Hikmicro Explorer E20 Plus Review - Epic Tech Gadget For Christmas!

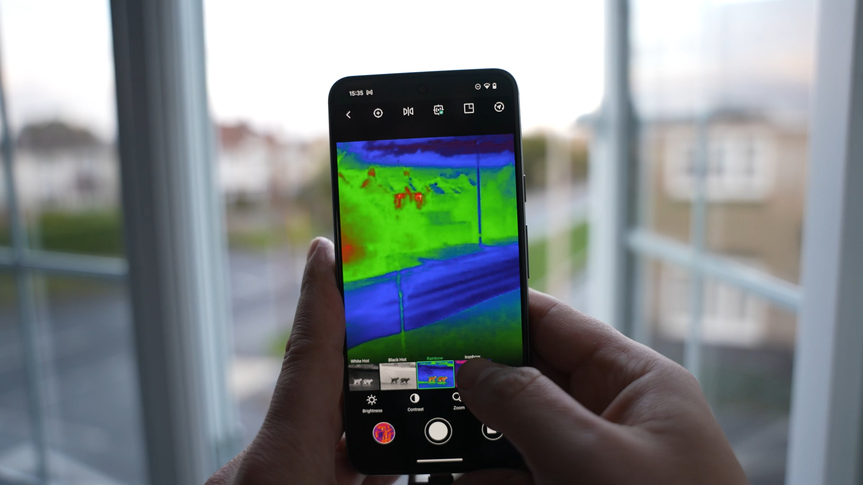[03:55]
then finally we've got the iron bow setting and this uses red and orange to display the heat maps
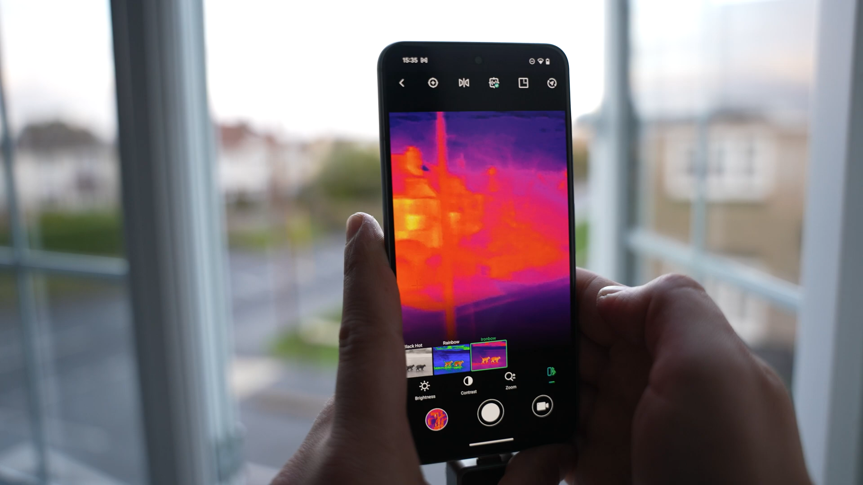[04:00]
now of course when using the application you can take photos or videos using the buttons
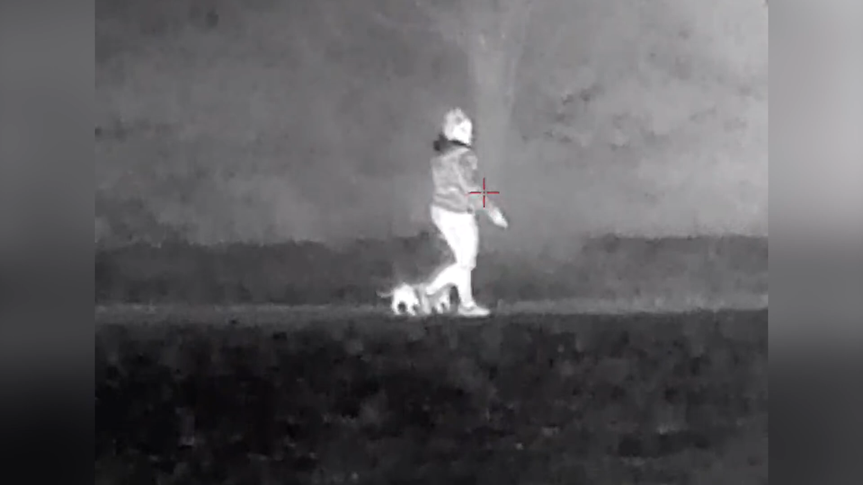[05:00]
can hide from the hike micro thermal camera and you can see here out on the dog walk it gives me an excellent view of where my dog is that i can't see with the human eye now if i do a picture in picture with
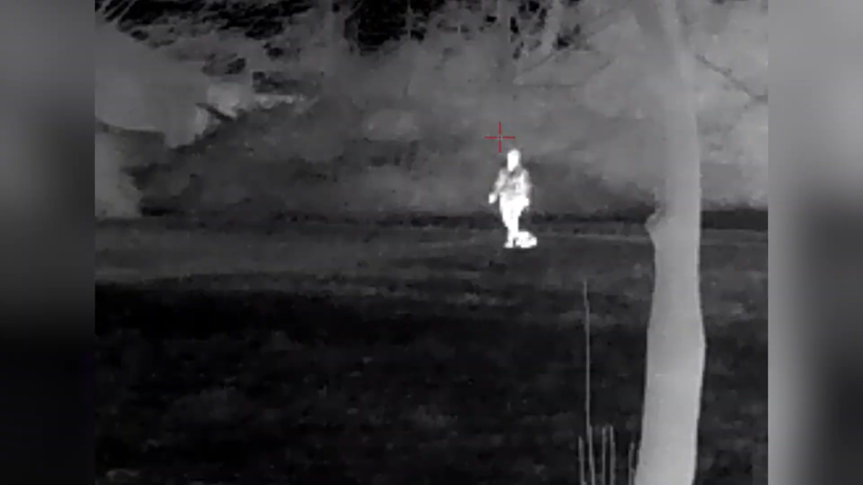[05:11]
the phone camera you can see it's completely pitch black here but thanks to the thermal imaging i can still see him my dog tends to stay pretty close to me and doesn't go too far when walking but for those that have a dog that likes to run around and go far away i can see this being very useful for both day and night now if i point it down the street you can
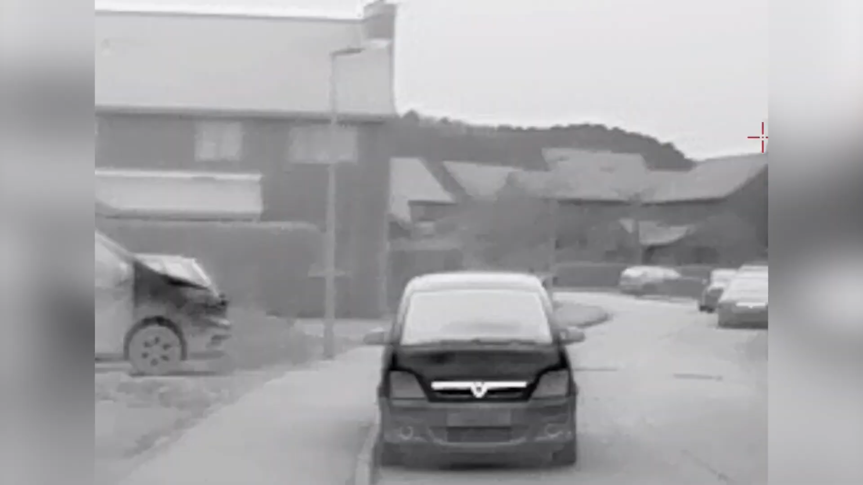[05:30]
see just how good it is at picking up heat from a distance so this makes it great for all long range
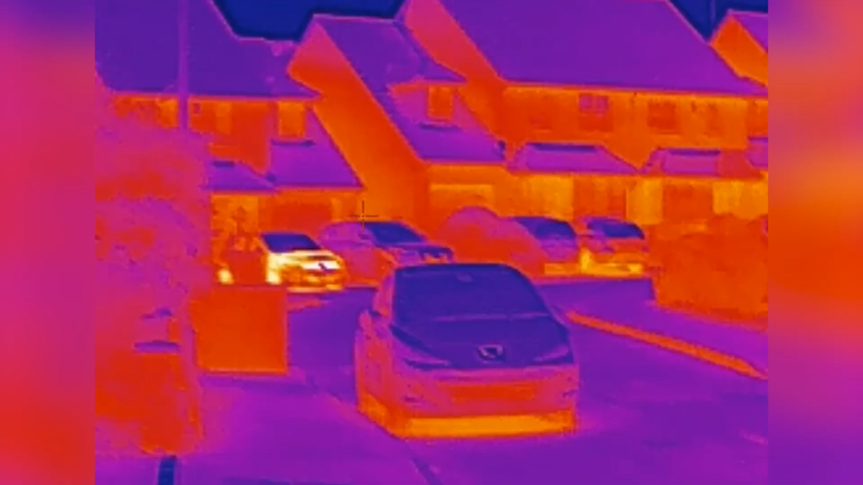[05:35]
activities especially when using outdoors now the orientation
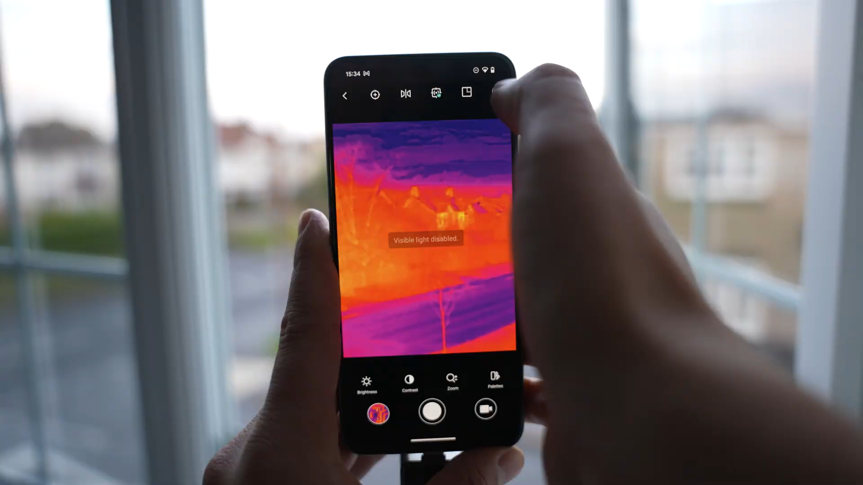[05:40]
gives the bearing at the bottom of the view and this could be useful if you're out hiking and using this for visibility as well as direction